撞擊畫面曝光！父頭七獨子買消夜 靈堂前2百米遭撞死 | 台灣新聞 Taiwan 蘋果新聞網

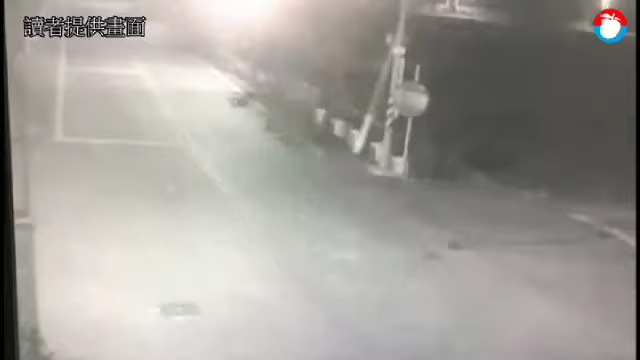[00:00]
车祸撞击瞬间，机车和骑士整个弹飞，